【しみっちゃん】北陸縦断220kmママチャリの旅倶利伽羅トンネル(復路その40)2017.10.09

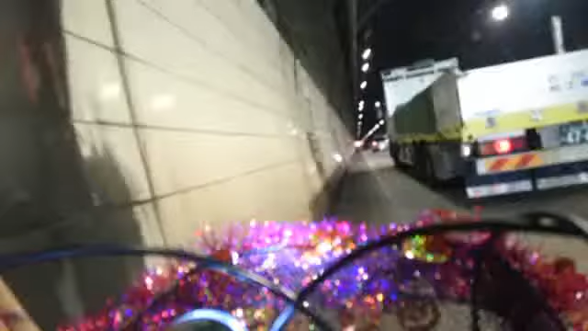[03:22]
せざるを得ないから、向こうもさ、もう渋滞しちゃってるから、もともとゆっくりだから。よかったよかった、利害が一致してる、これ素晴らしい。よかった、これ親指アウトレットパーク渋滞に救われてるよ。